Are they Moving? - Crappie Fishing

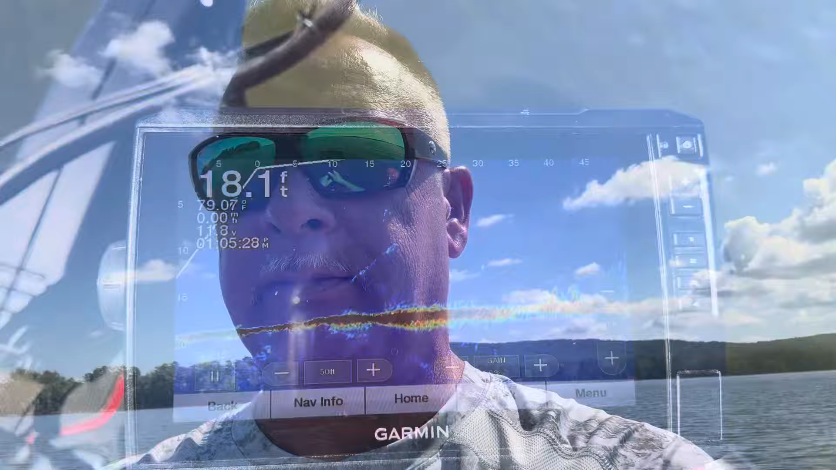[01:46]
On screen: depth 18.1 ft
Let's look at it. You see me coming up in it there.
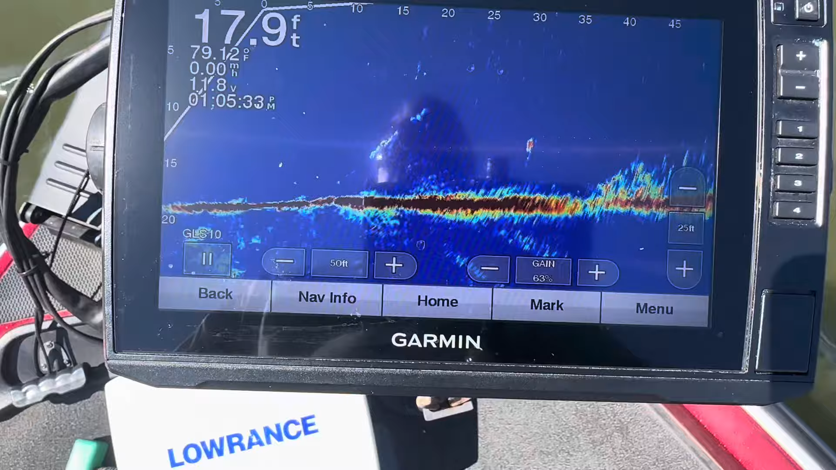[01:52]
On screen: depth 17.9 ft
Like a hole or something out in front of it.
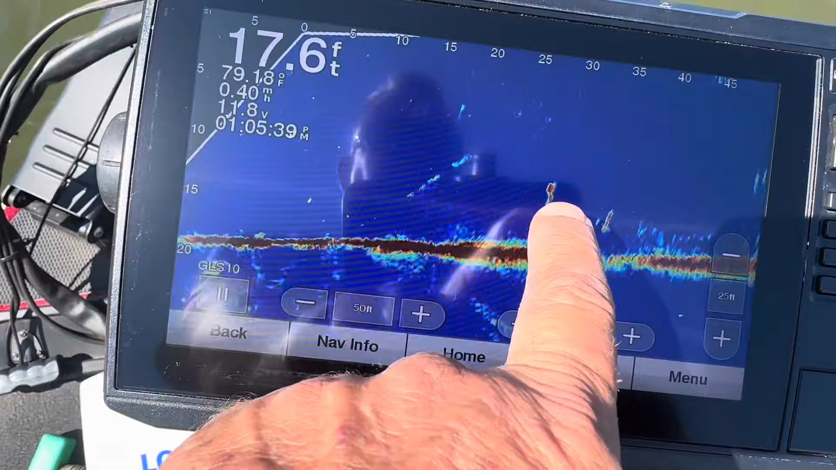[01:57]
On screen: depth 17.6 ft
And the brush is behind it. You see it back here. About 45 feet. There's some more down below it.
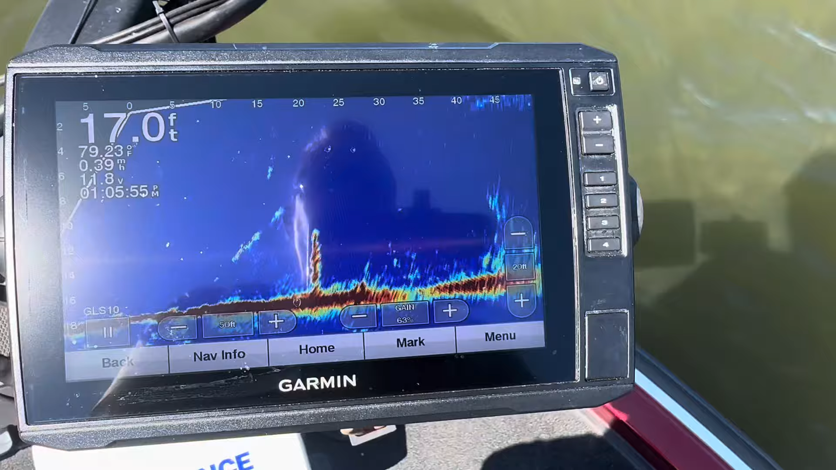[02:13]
On screen: depth 17.0 ft
Don't look like there's no big fish in there. It's a small fish. You see.
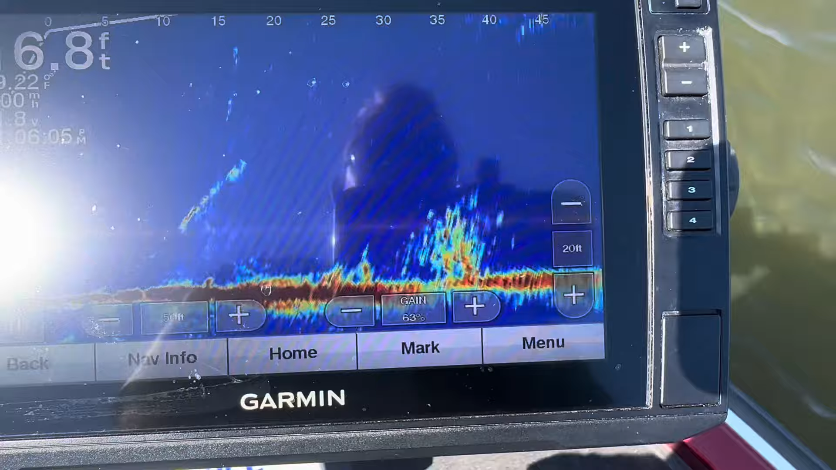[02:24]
There's the other side of it. So we hit a couple brush piles. See what happens. Kind of up and down out here.
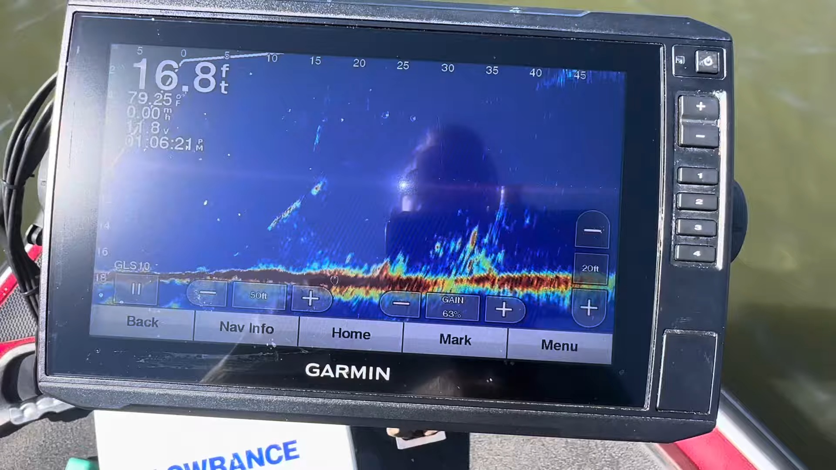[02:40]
On screen: depth 16.8 ft
Nothing major there but we'll try.
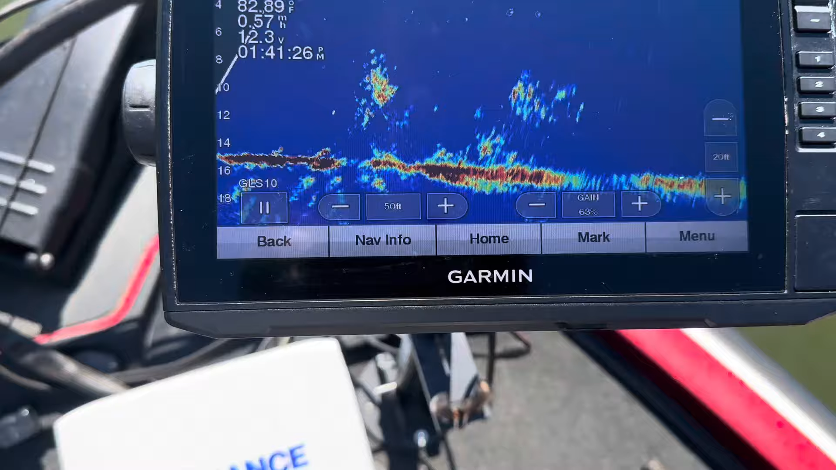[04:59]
On screen: water 82.89°F, speed 0.57 mph
Hang on top of it. Looks like. Again same thing. Get off of them. Just about on top of it. You can see it there.
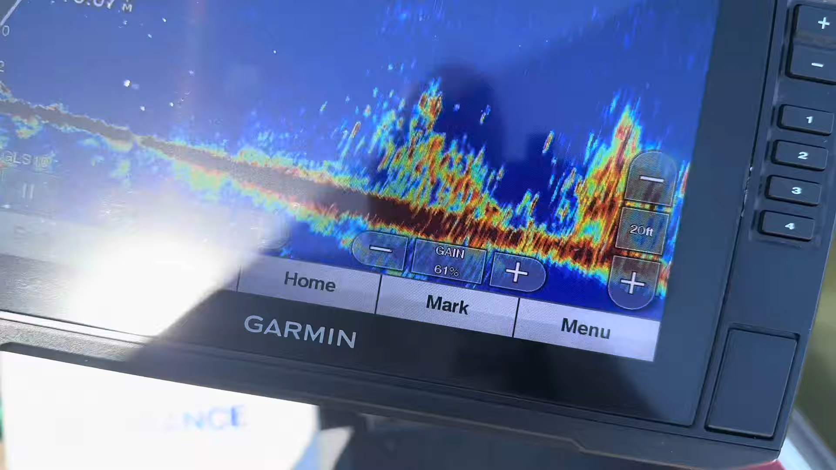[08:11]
Caught a couple of them, same kind of deal. Fish just really ain't in a biting mood. There's plenty of fish down there. They'll follow it, follow it, follow it. They got to literally be fighting over.
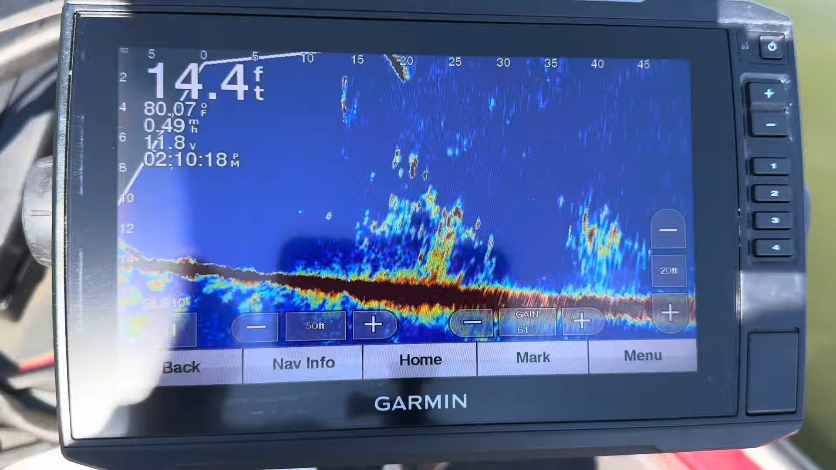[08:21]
On screen: depth 14.4 ft, water 80.07°F
See him good there.
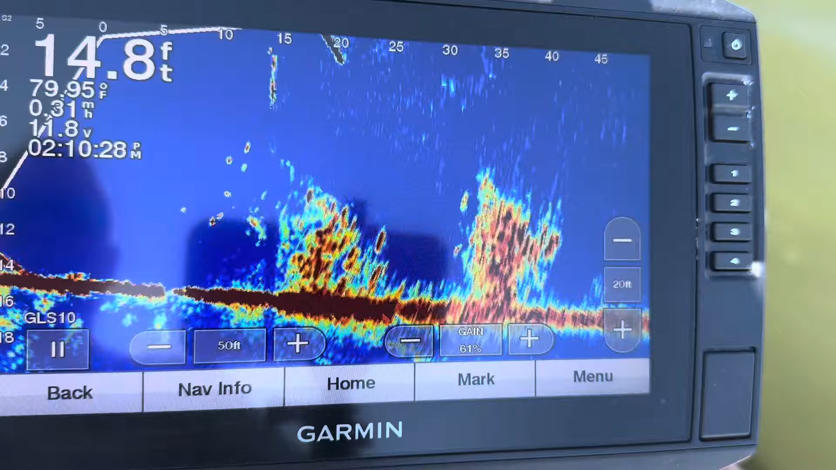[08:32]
On screen: depth 14.8 ft, water 79.95°F
See him swimming around. That's a good one there on the backside. Little fireballs. You sit here and watch him. You watch him swimming around.
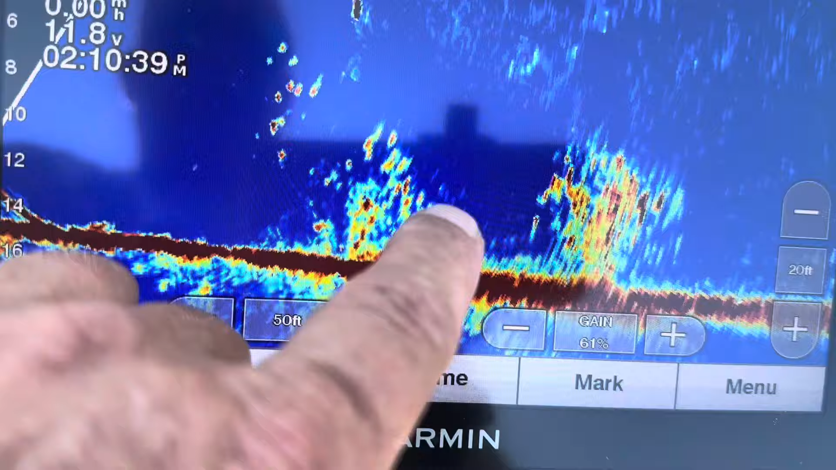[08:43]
See that one come out swimming. There's a good fish that come in the other night. There's two good fish right there.
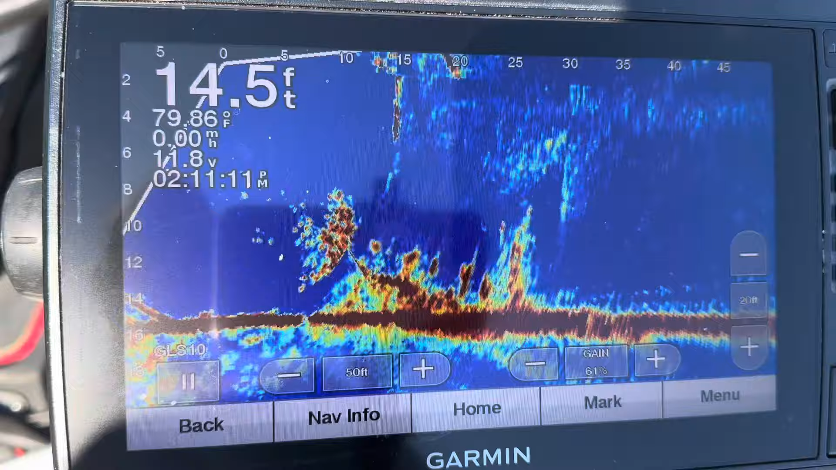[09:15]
On screen: depth 14.5 ft, water 79.86°F
There's one about a pound and a quarter.